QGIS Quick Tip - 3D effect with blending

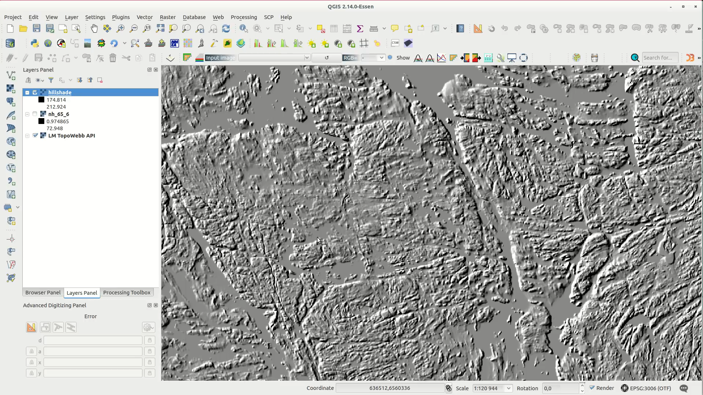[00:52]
The hillshade is a bit rough, so I start by changing the resampling to bilinear. This makes the raster layer a bit smoother.